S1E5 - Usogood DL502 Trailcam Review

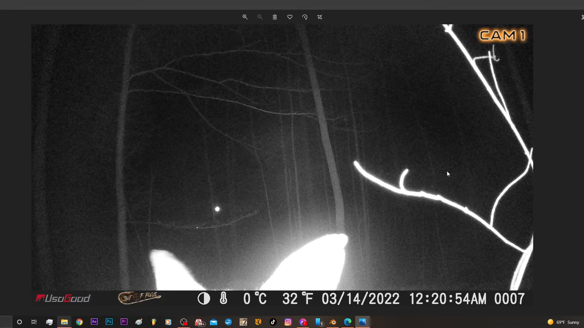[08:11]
All right, so here we have the first one. We only get just a couple little ears here, which isn't too bad. And then we've got one ear right here in the bottom. And this is the night after we swapped out the SD card. This is March 14th. Well, technically the night of. I mean, it really depends on how you look at time. And then here, we got a couple of ears.
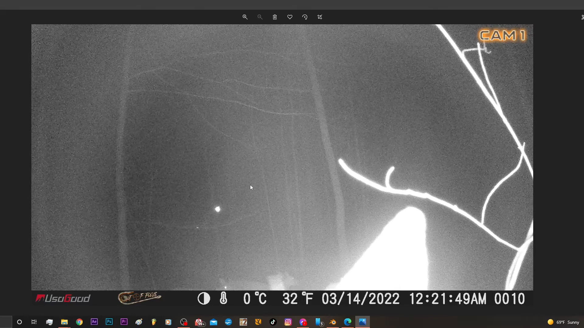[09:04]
And then here we finally get to see, I mean, it's real hazy and you got to look close, but you got the outline of one over there, and then another one there, and then of course the ears of this one that's been right up on the camera the whole time.
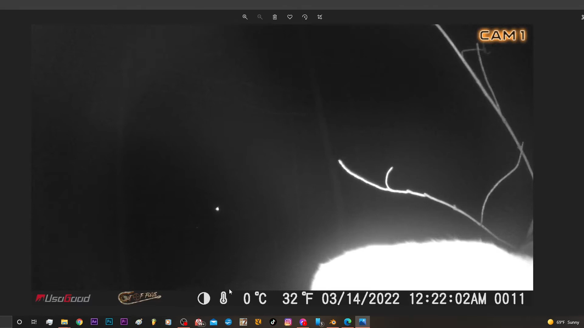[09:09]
And then ears, a back, and another back. So this image shows four altogether. And then we got one in the background here, and I'm guessing this is our curious fella here.
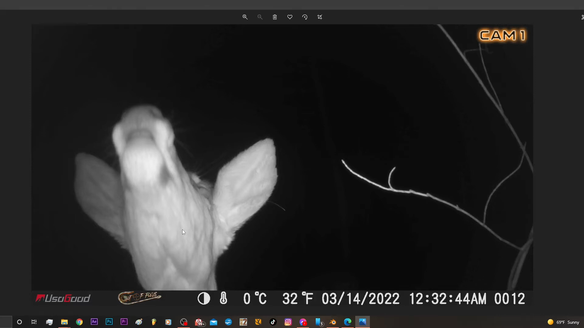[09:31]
And then of course, you know, we've got an ear, and then two more over here feeding.
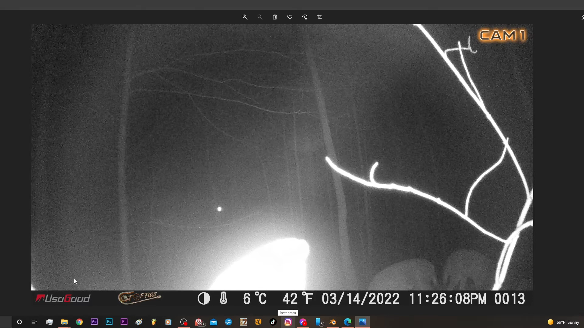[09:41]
And then we have three of them in frame in this one.
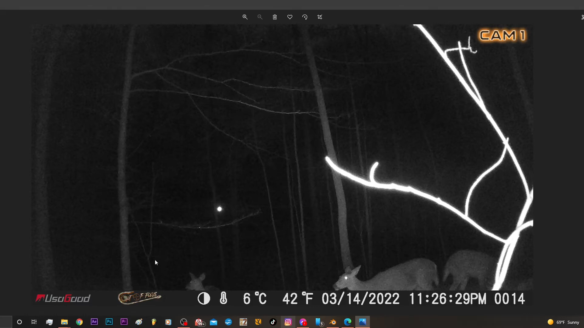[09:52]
We already determined we're probably gonna move this trail camera down or get a better angle over this spot, but this is the spot in the pilot episode I was talking about. They always come through. For some odd reason, there's a trail, which you can see the big ATV trail here. My old ATV trail had come down through the creek and so on. But then there's another trail here, another trail here, another trail off behind the camera, and another one over here that comes in from behind the camera this way. It's just like a central meeting point of four major trails that they use.
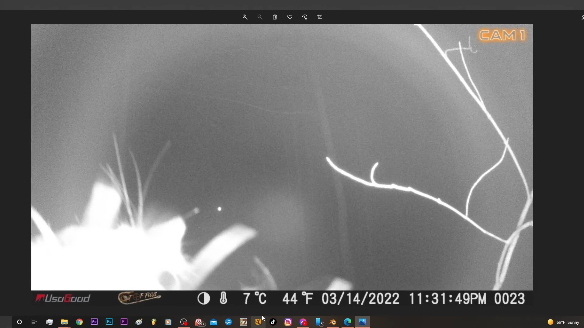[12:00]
so I'm thinking these three are over there feeding, and I've got one right next to the camera feeding. It's my assumption. Is my assumption. And then here we have, you know, peeking back in, we get a little bit of an eyeball on this one.
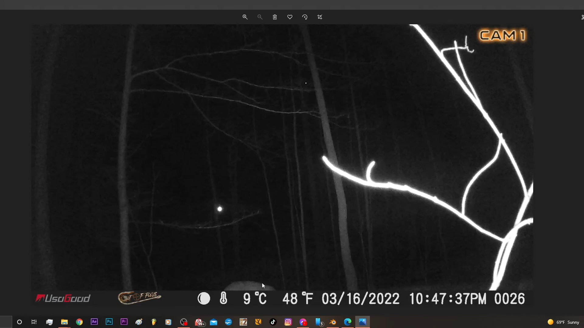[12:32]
And we go back, and now we just have one.